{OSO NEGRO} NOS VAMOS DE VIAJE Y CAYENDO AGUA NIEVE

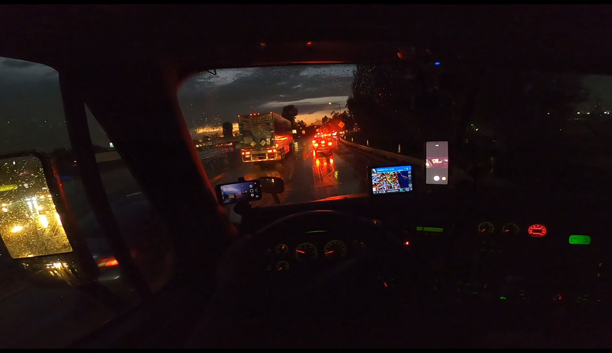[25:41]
y es que si nos vamos por acá por los ángeles puede ser que esté bien congestionado ahí de tráfico si aquí miren cómo está de congestionado ya me imagino cómo ha de estar por allá también
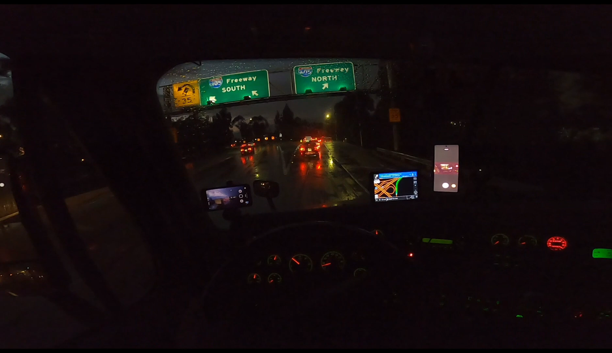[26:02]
aquí está la desviación ya aquí agarramos el 605 este 605 también va va un poco este a vuelta de rueda casi casi yo creo hasta llegarle al 210 son como unas 4 millas lo que vamos a correr aquí en el 605